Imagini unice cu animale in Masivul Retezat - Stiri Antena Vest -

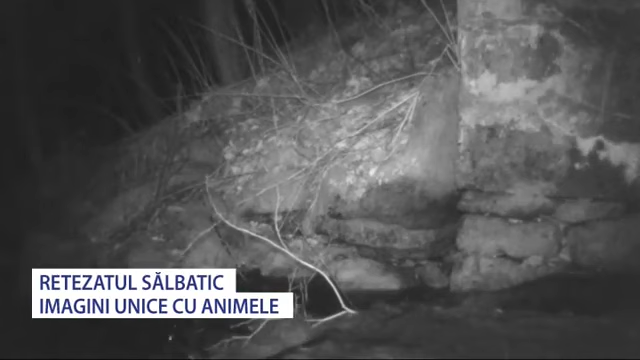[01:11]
O altă cameră de monitorizare, amplasată în apropierea unei ape curgătoare, a surprins imagini cu o vidră tare grăbită, dar și cu un șder care pare curios și se învârte în fața camerei de supraveghere.